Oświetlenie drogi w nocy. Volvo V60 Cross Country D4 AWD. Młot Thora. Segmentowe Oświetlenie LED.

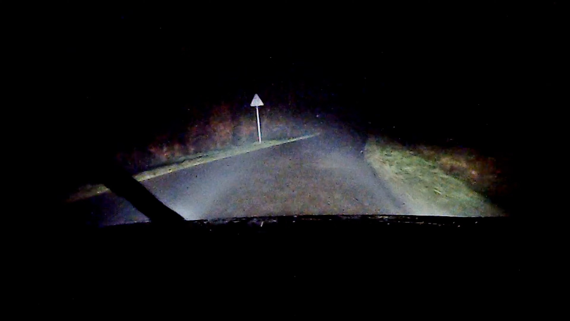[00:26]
Na drodze snuje się lekka mgła. Zakręty.
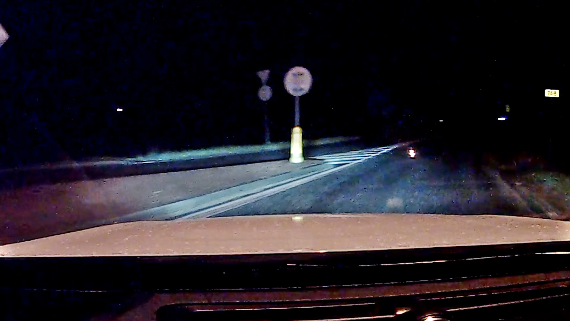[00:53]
Komputer pokładowy segmentowego oświetlenia LED Active High Beam 2 sterujący oświetleniem analizuje dane z umieszczonej w górnej części przedniej szyby kamery. Wykrywa zarówno pojazdy nadjeżdżające z naprzeciwka, jak i te, do których się zbliżamy na naszym pasie ruchu, wycinając wiązkę światła w taki sposób, by nie oślepić innych kierowców.